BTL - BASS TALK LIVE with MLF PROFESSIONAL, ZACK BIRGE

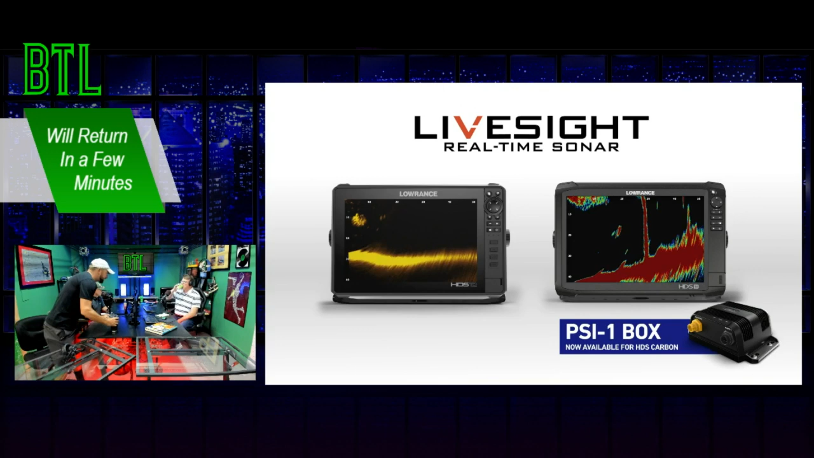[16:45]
See what your lure is doing in real time.
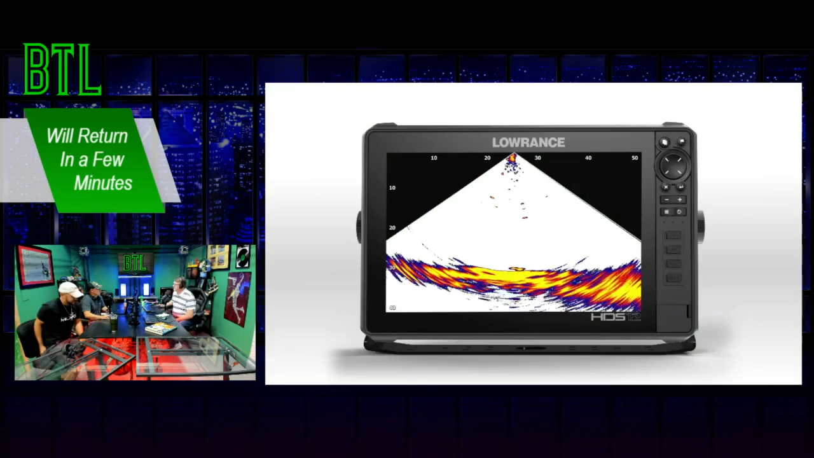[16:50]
Watch fish strike as it happens. See for yourself. Take the LiveSight Sonar 30-day challenge.